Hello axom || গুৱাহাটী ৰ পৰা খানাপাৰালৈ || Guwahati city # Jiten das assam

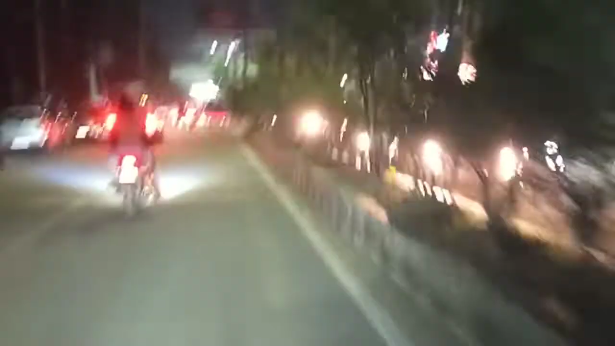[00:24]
ৰাতি হ'লে যে গুৱাহাটী একদম বহুত ধুনীয়া লাগে। আপোনালোকে আহিলে কেতিয়াবা সন্ধিয়া সময়ত যদি ঘৰলৈকে যায় দেখিব ইমান যে মজা লাগে নহয়,
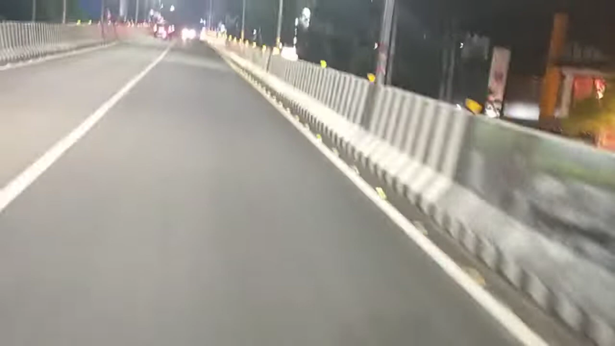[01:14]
চ' বেয়া নাপাব। আগতে ভিৰ বহুত আছিলে, এতিয়া ভিৰটো কমি গৈছে। এতিয়া আপোনালোকে আহিলে আহিব পাৰিব গুৱাহাটী, কোনো চিন্তা নাই।
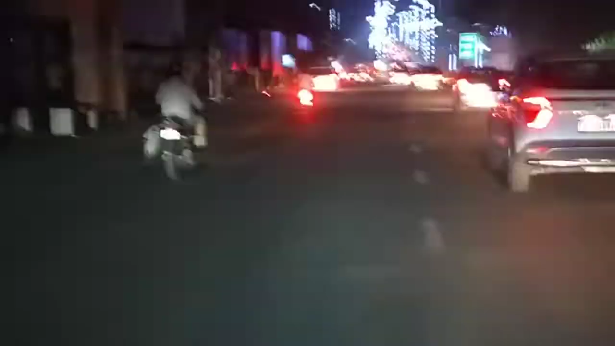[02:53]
সন্মুখত যে দেখিছে এই বীচখন চাওক কিমান ধুনীয়া লাগিছে লাইটৰ পোহৰ।
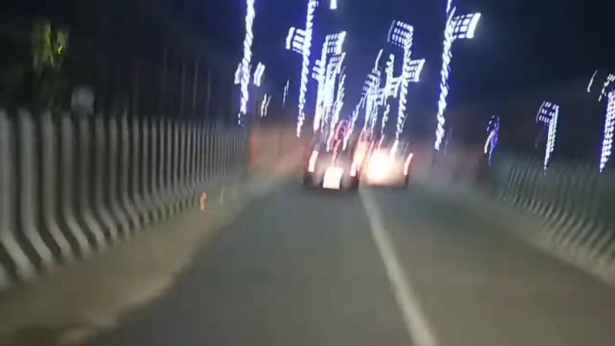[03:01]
গোটেই ৰাস্তা ইমান ধুনীয়া লাগে গুৱাহাটী।